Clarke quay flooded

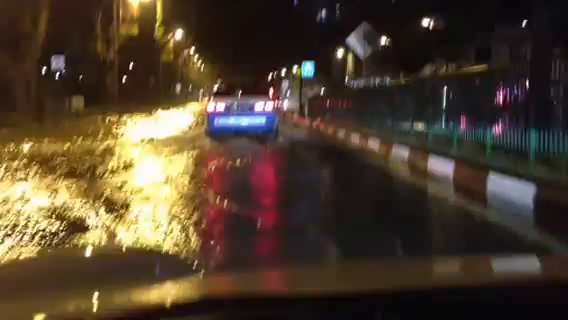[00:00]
So we're going down Clarke Quay, and it's completely flooded.
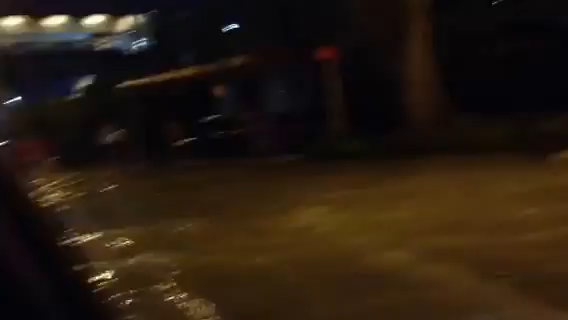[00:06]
It looks like the drilling they were making completely flooded the road.
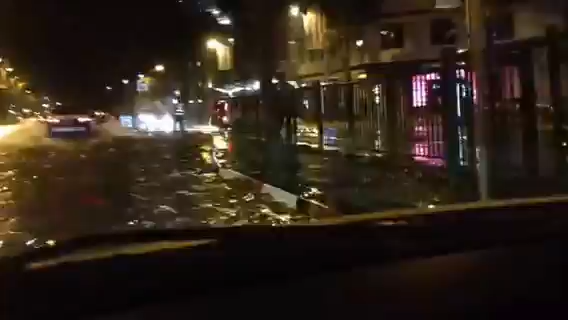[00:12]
Oh my goodness, look at this. Which way should I go?